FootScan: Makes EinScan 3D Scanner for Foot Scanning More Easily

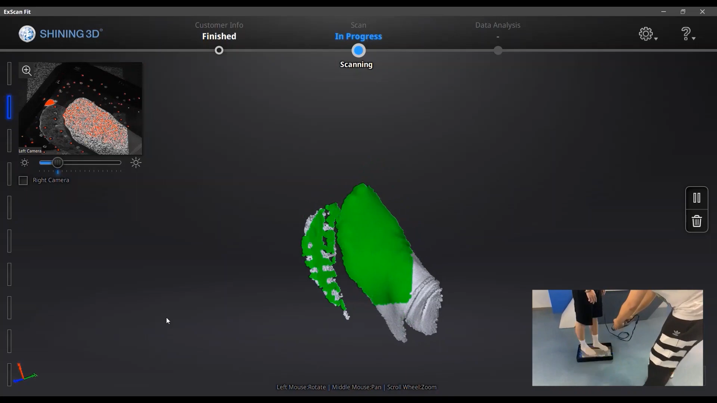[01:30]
So the way to scan is also just similar, like how you use your iScan Pro 2X Plus before.
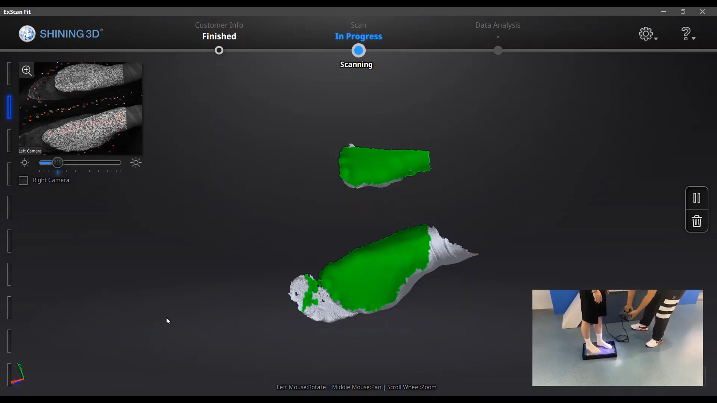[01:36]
You need to mind the brightness adjustment.
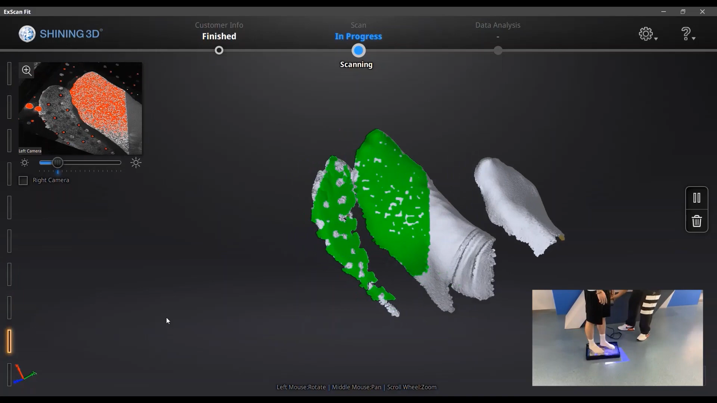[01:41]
You need to mind the distance between the
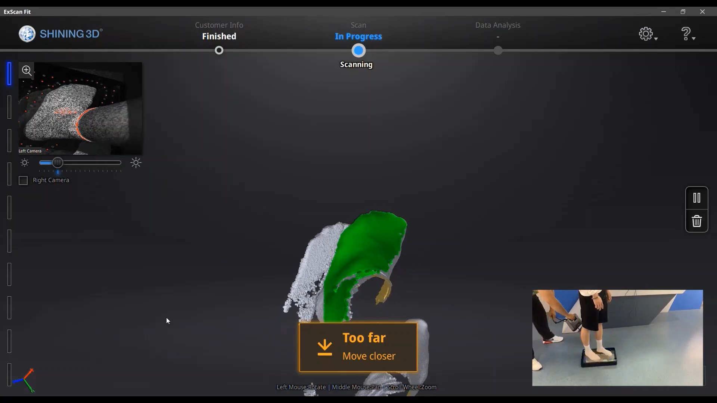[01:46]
scanner and your feet, as well as the angle of your scanner.
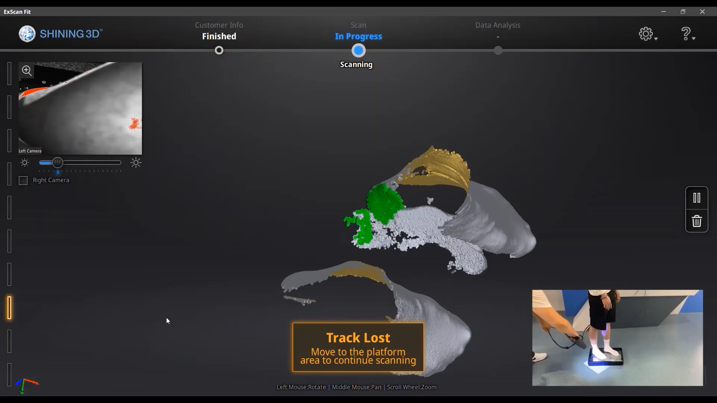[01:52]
Make it to be perpendicular to your feet.
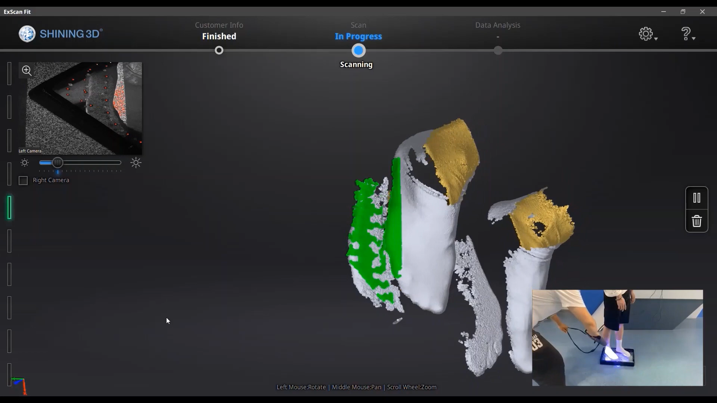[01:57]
And there is also one more point.
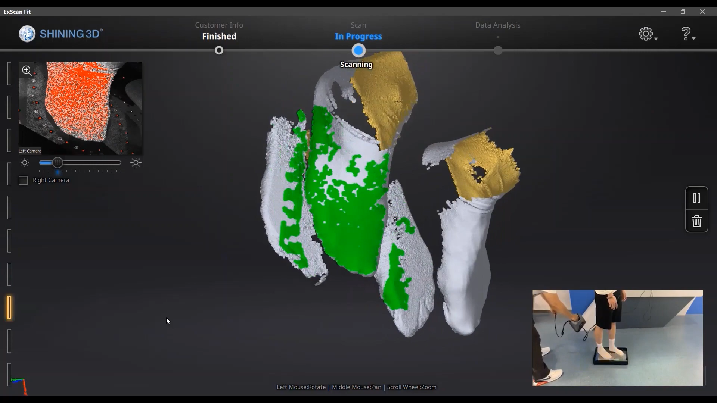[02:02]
You need to be careful that make sure there is no light source
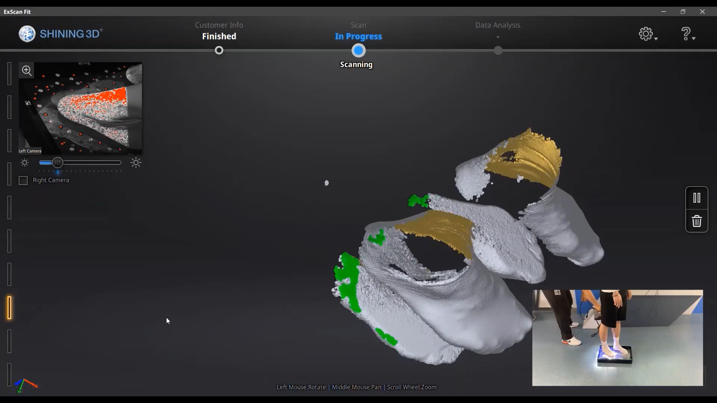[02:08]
directly on the top of the flow station.
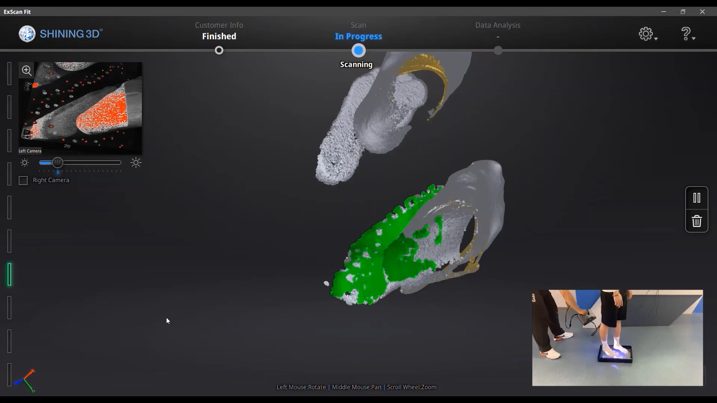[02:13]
Otherwise, the mirror of the station will reflect the light on the top,
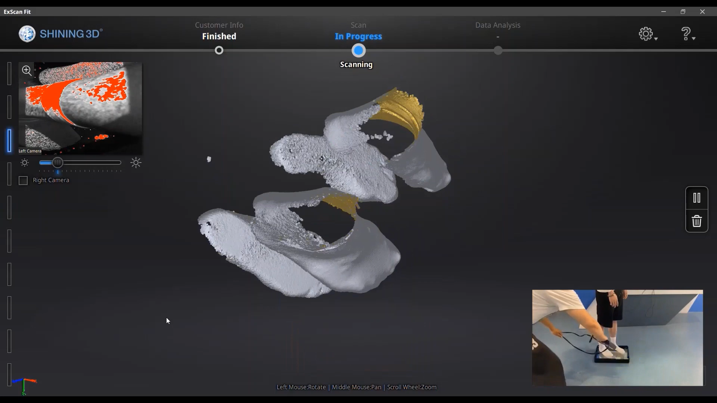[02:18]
so that will affect the scan quality.
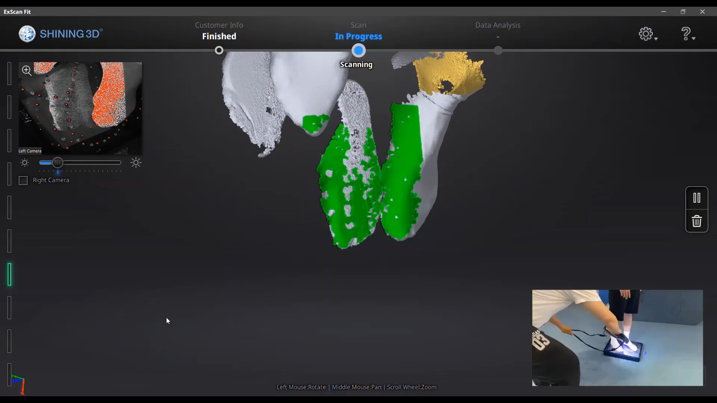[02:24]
And usually for me,
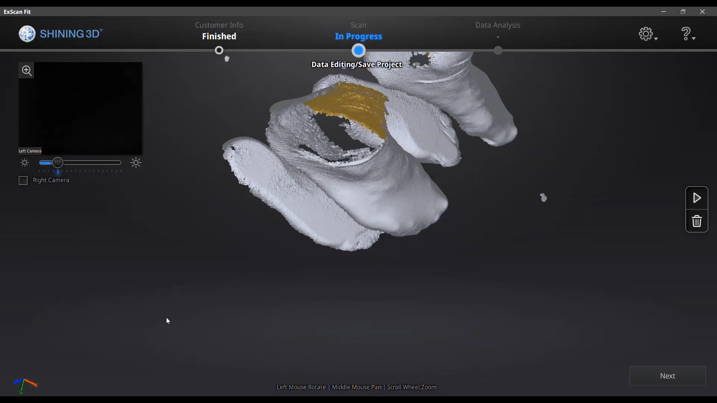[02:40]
So after scan, you can click next to process the data.
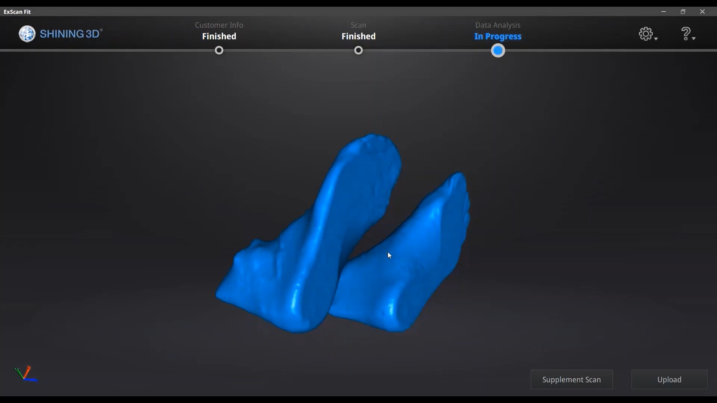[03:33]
So you can also continue to supplement scan if you think there is some missing part. Or you can just upload your data,
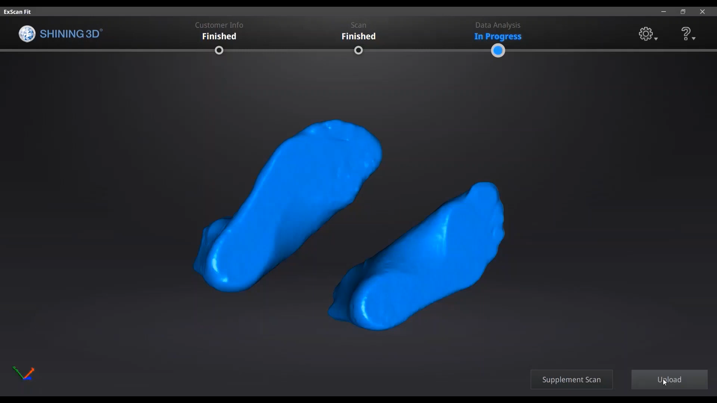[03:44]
saving it, and also upload your data to get your personalized report.